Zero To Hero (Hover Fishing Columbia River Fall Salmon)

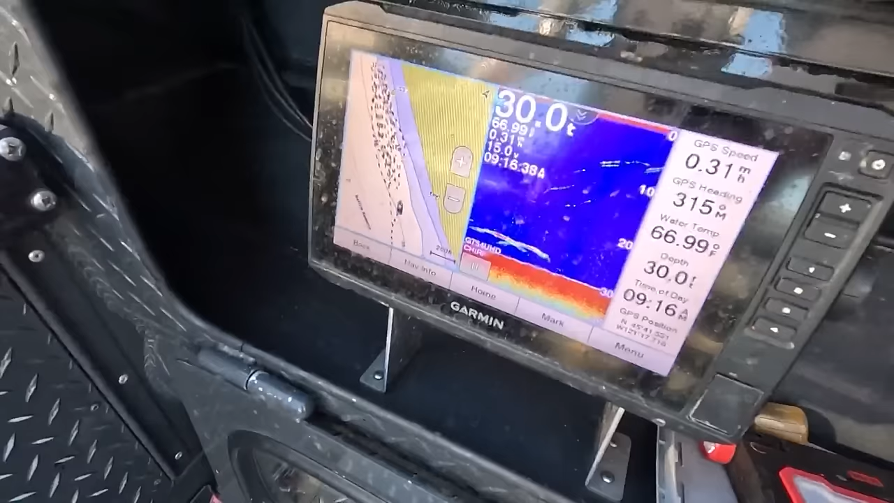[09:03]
On screen: depth 30.0 ft, water 66.99°F
well it's nice to come down here we got at least we got some fish on the screen now that helps with the
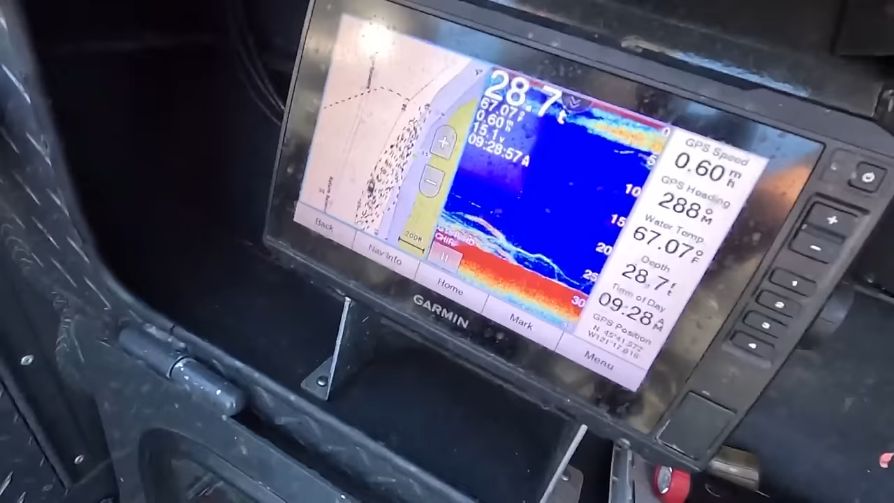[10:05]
On screen: depth 28.7 ft, water 67.07°F, speed 0.60 mph
it's gonna be a bloodbath you guys i was getting taps fish finder's so loaded
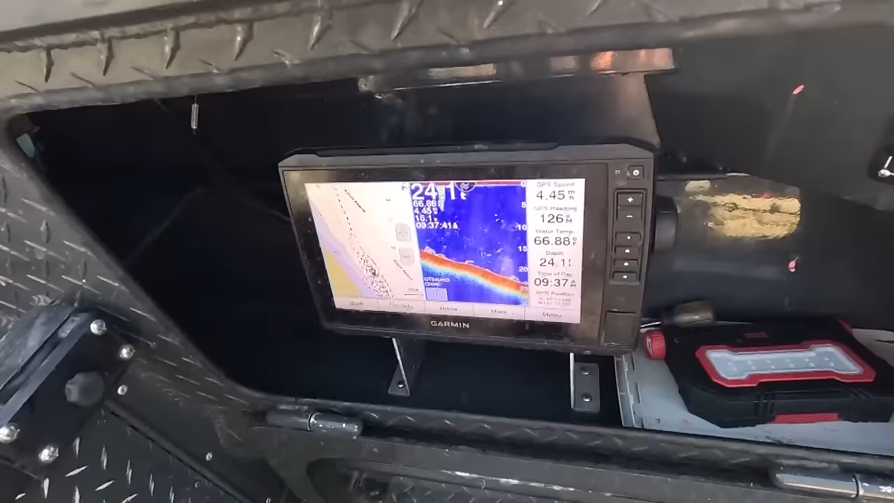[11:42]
On screen: depth 24.1 ft
one and from here all the way up is just loaded with fish so odds are it's probably not going to take too long okay it's my turn i
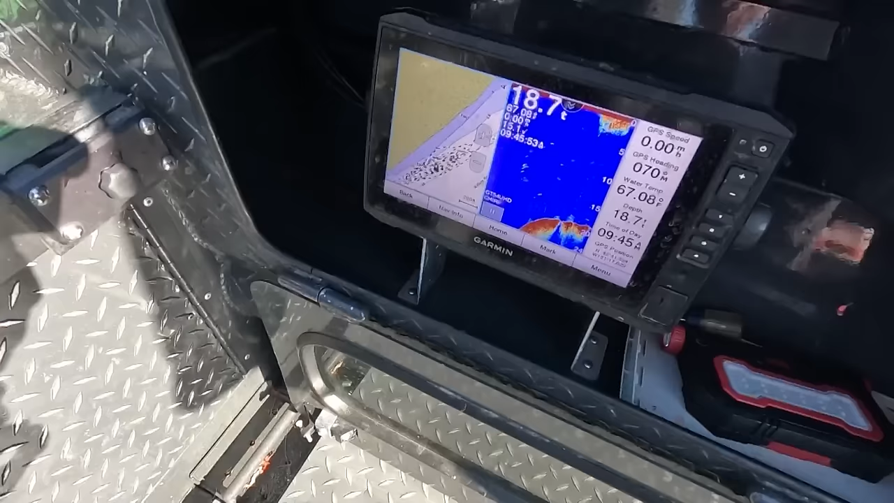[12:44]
On screen: depth 18.7 ft
yeah just moved back over and there's a little
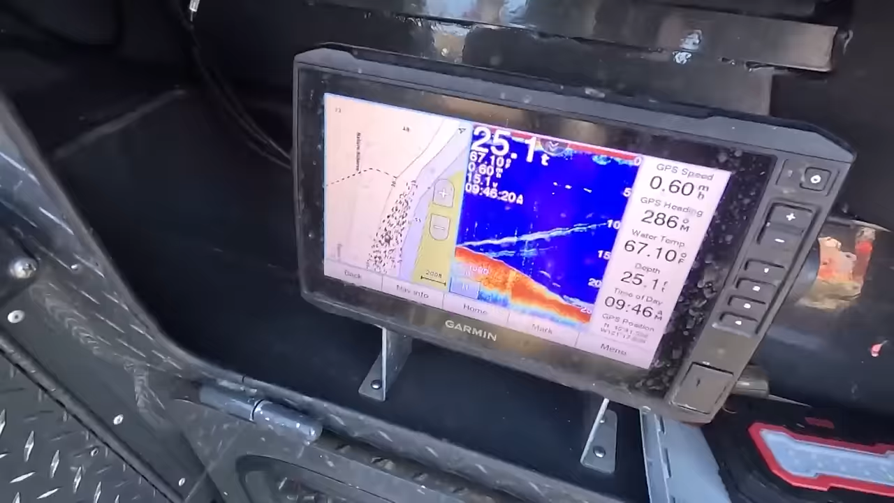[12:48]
On screen: depth 25.1 ft, speed 0.60 mph
pump in here where it kind of drops off into 25 feet of water and the fish are kind of stacked in here so he's trying to stay